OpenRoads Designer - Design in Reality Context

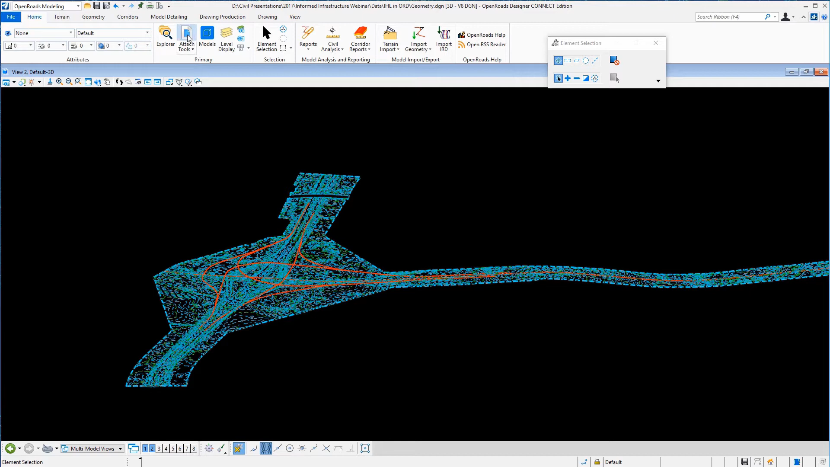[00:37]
type of reality model that that we've had in the past just using legacy terrains another
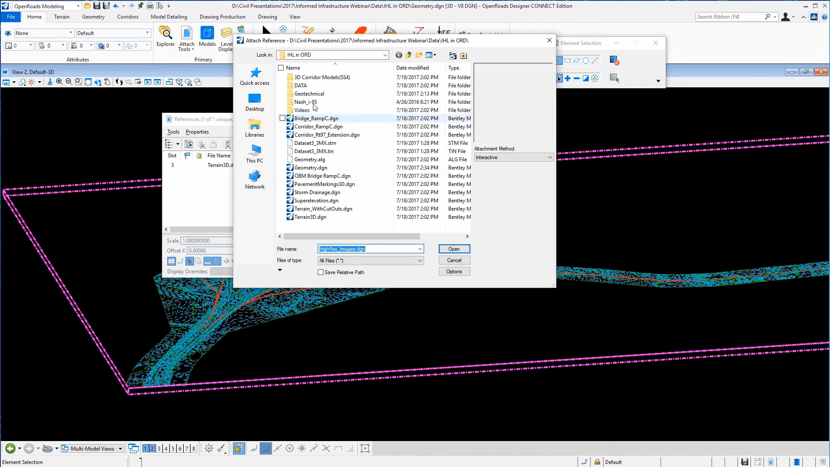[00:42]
example of this of course would be imagery so I've got some high resolution imagery that
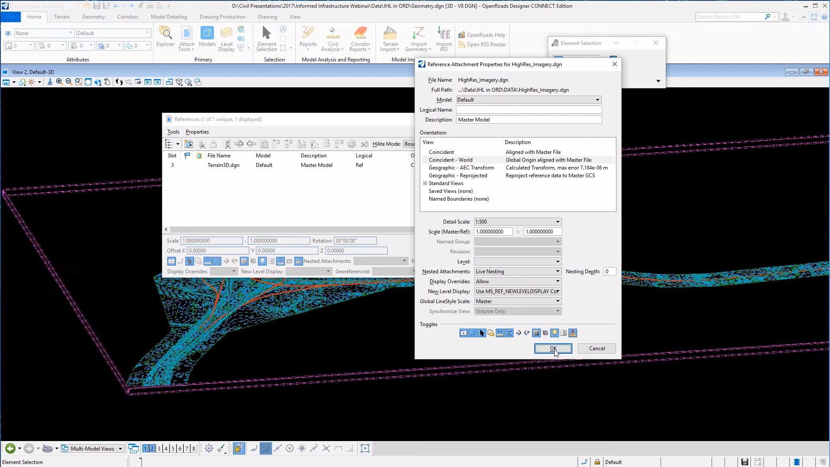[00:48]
I'm going to I've already draped on my terrain so I'm just going to reference that in
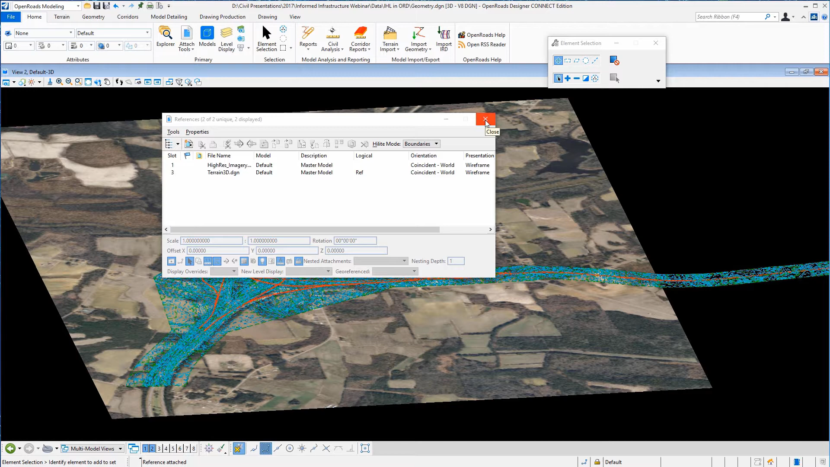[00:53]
here and you see now I've added some imagery to this as well so this is
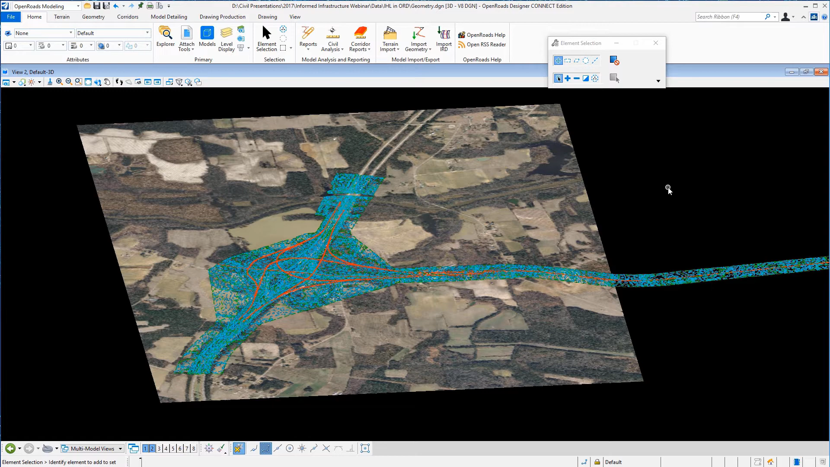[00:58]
this reality model the ability to be able to integrate these different things in and get an idea of what is going out there going on out there on the ground
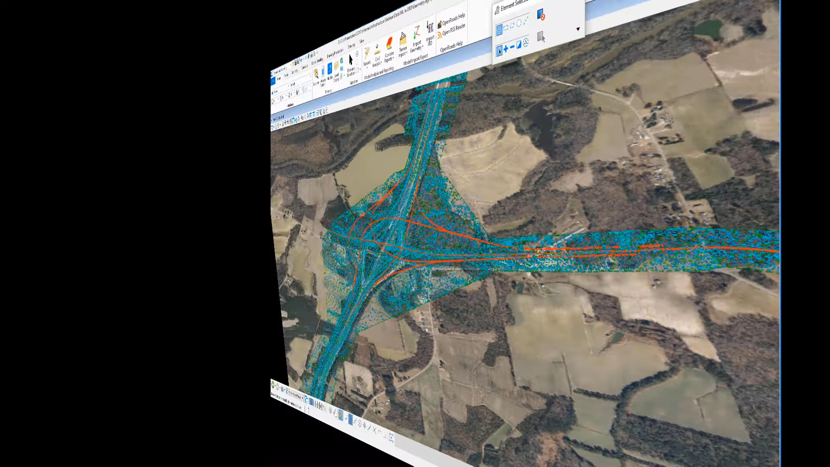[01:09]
and then I can of course model against that now here we've got a reality
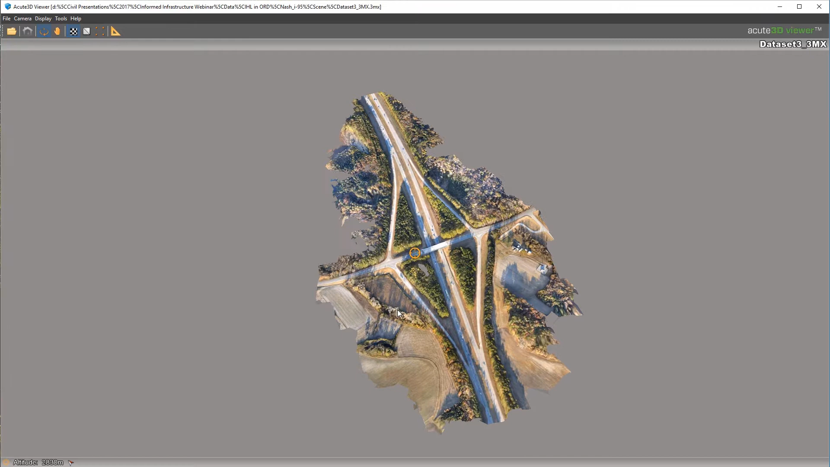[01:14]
model from context capture that I'm just looking at in my cute 3d viewer and
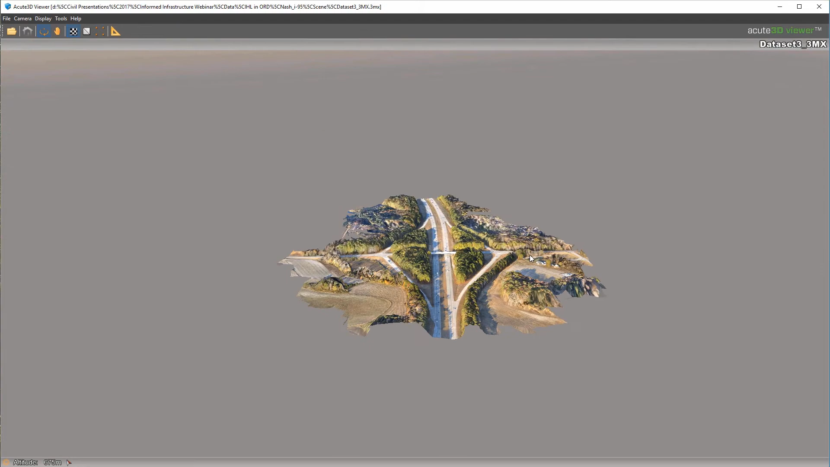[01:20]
you can see I've created a 3d model from just photographs that we've flown over this area now as I mentioned underneath this you've actually got a
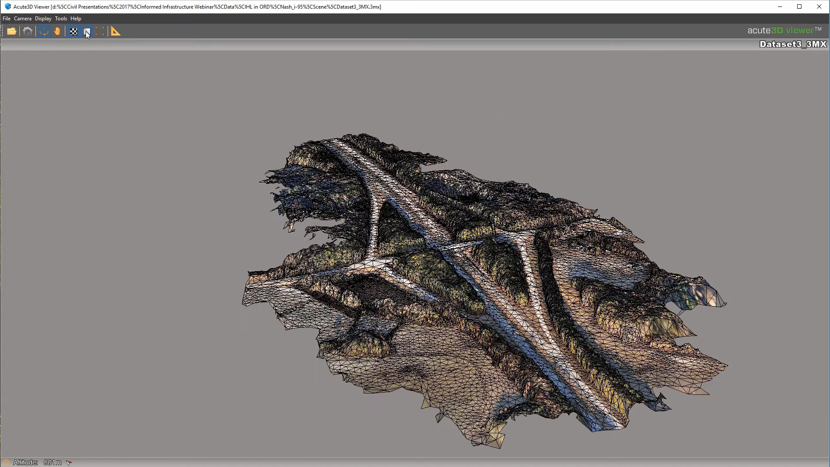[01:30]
mesh that we could actually create a terrain from if we want to do this so let's go back and
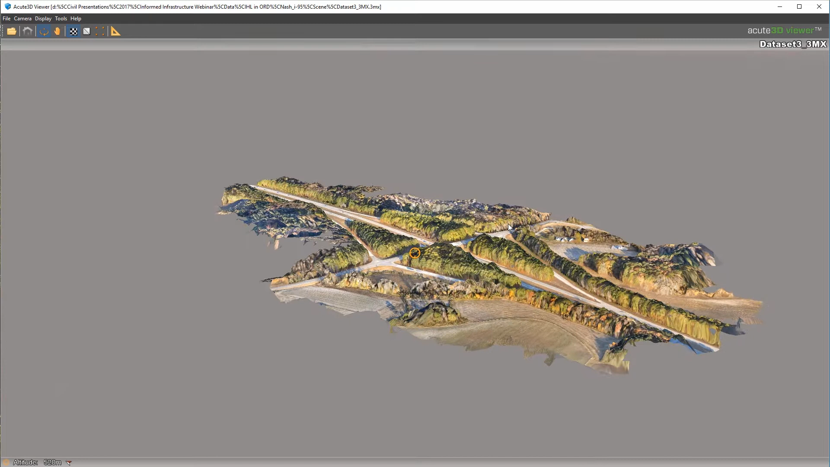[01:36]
see how we would use this in and in a real in
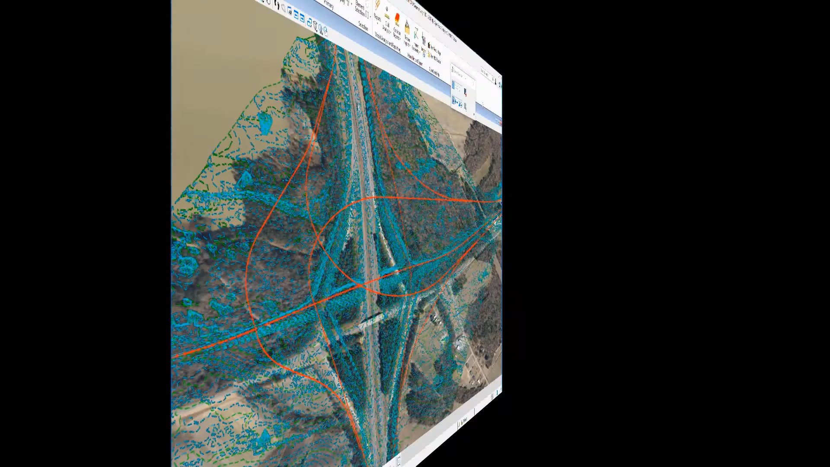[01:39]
a real project so back to
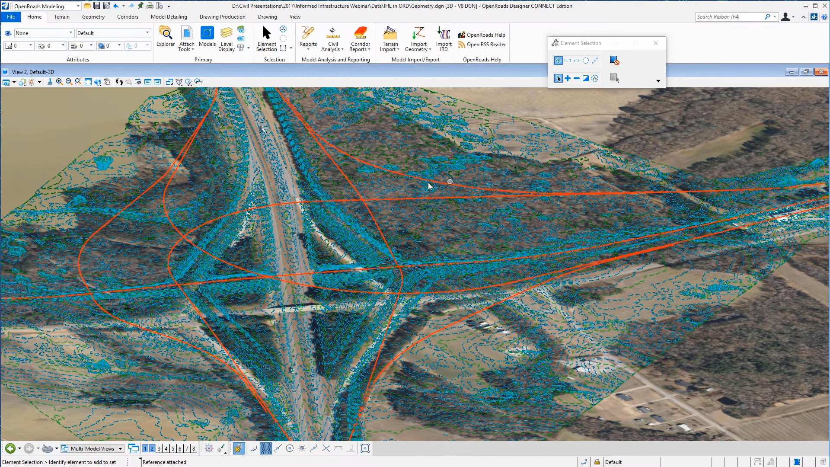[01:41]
my interchange here you can as we said earlier I've got my geometry I've got my terrain I've got my draped imagery but now I'm going to attach my 3mx file which
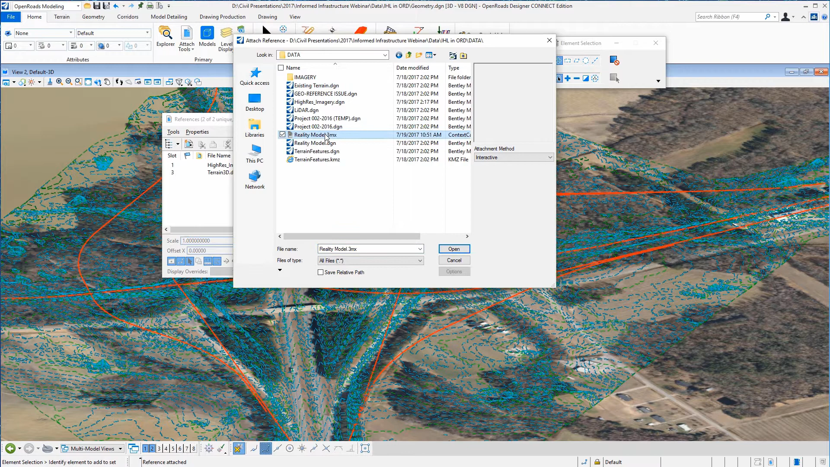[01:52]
is my reality model from context capture so we'll just attach that directly as a reference file and you can see that it comes in there very
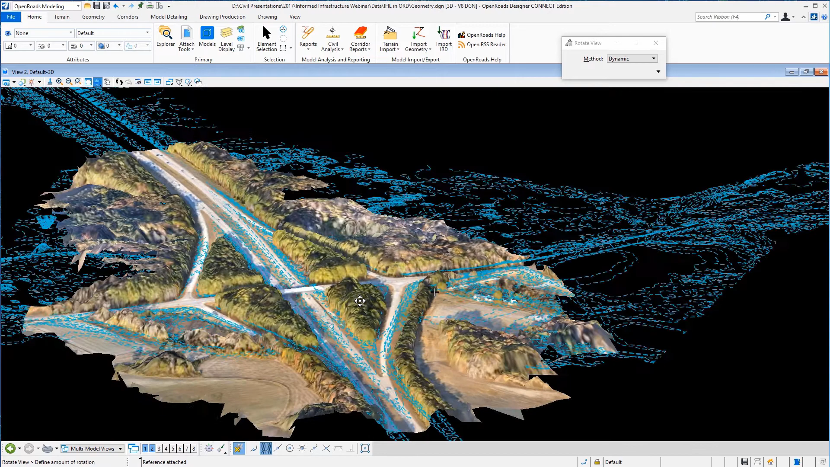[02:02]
nicely all in the right place all in 3d so I can see what's going on so
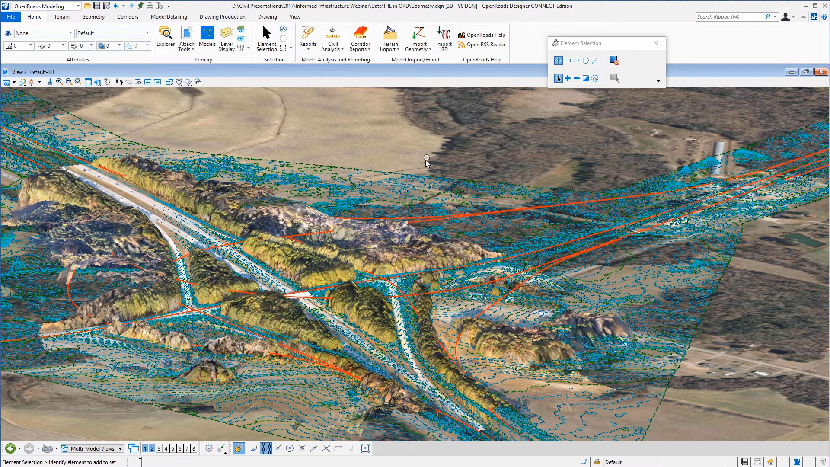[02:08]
let's go back up to my reference files here and let's just turn off the imagery and let's turn off
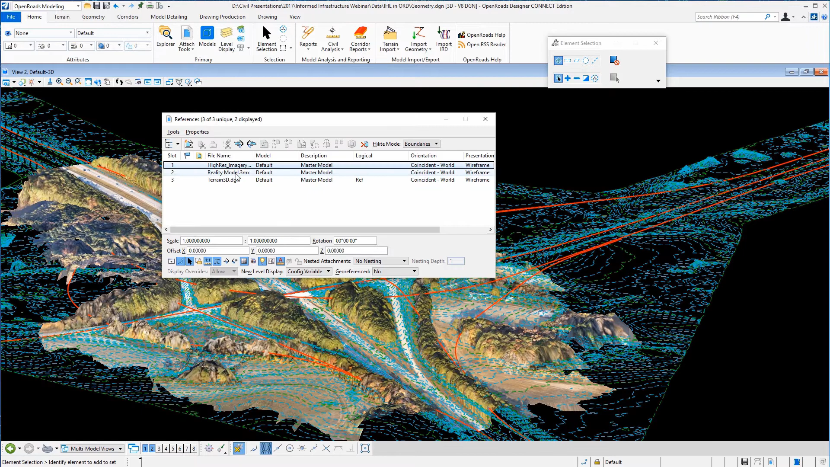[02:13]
the terrain here so we can see our context capture model a little bit a little bit clearer and again this is just one more tool in our toolbox so that we can see what's going on out there on the ground and you know help us make decisions make better engineering decisions which is going to help us obviously create a better
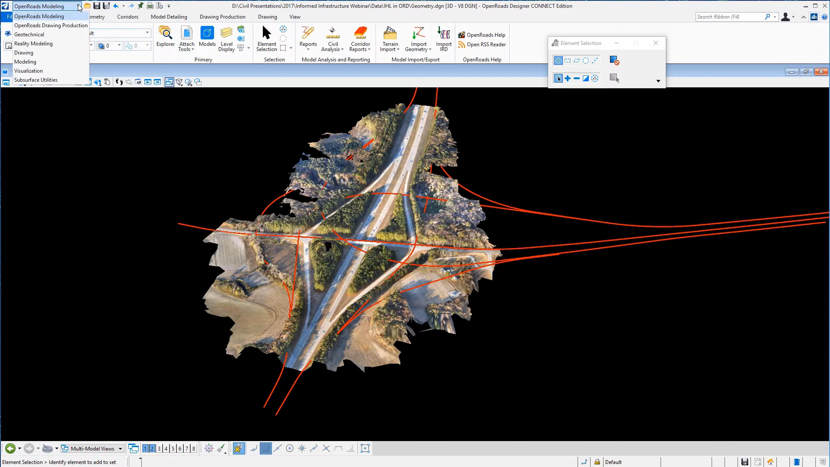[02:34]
design and a better project now I did mention earlier that we do have tools if you want to create a terrain from this you can do so so I'm going to go over to my reality modeling workflow in open roads designer and under my extract tool frames here I'm going to come down here
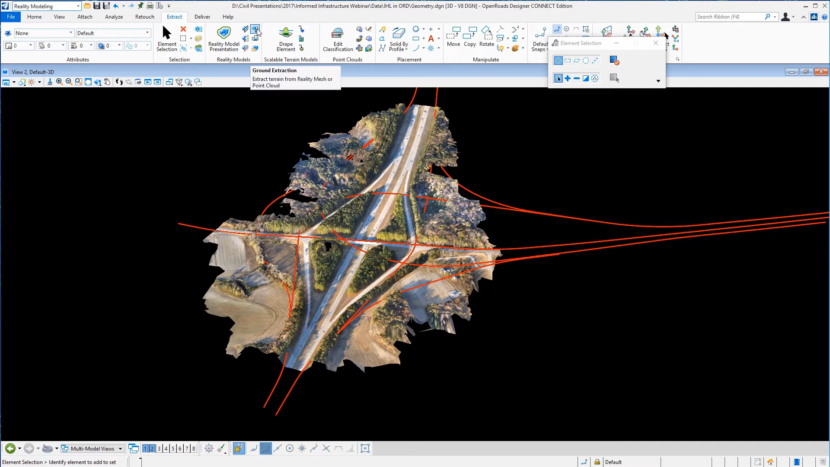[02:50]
to ground extraction and you can see the tool here we won't go through a lot of the details here but you do have some some filtering mechanisms which allows us to filter out things like
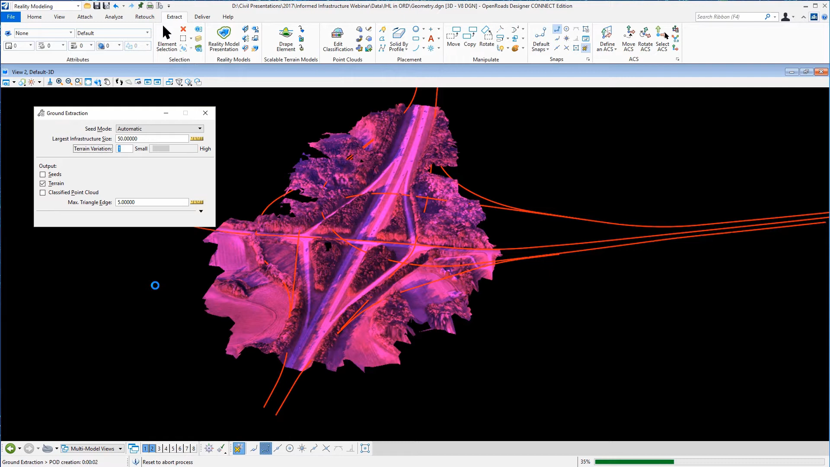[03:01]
trees and vegetation and cars and stuff like that so I'm just going to process that which you can see doing in the lower right hand corner and it's going to create a ground
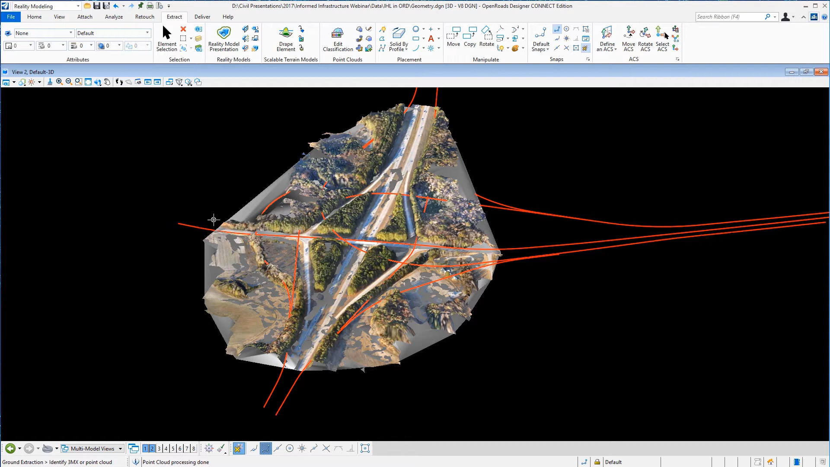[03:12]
terrain for me from that context capture so we'll just go back over real quickly to our open roads modeling workflow we'll bring up our reference file
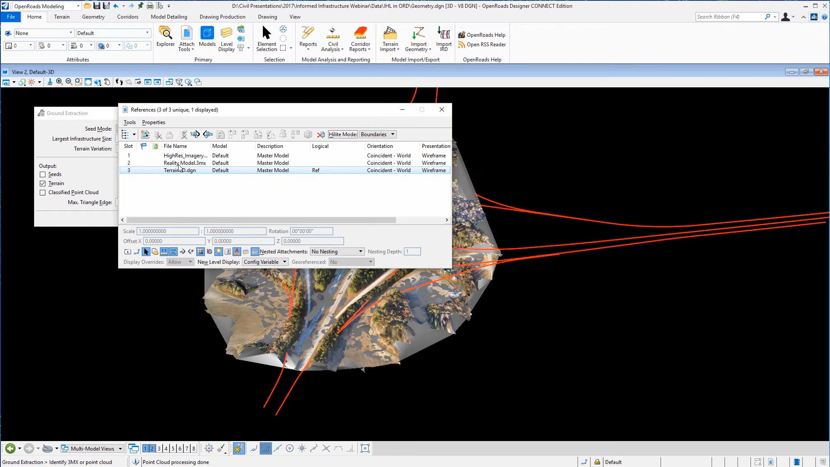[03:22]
and turn off the reality model and you can see what we've got left there is the
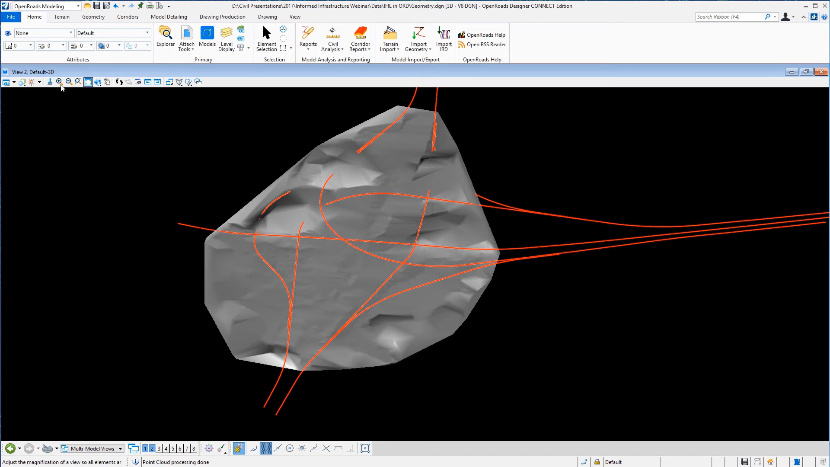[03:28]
is the terrain model that was created for us from the context capture so
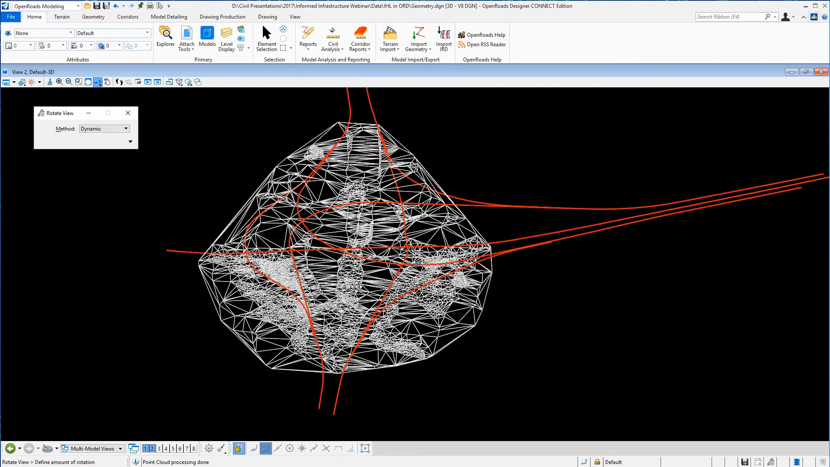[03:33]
you won't always need to do this but if you do you do have the ability to do that on the on the project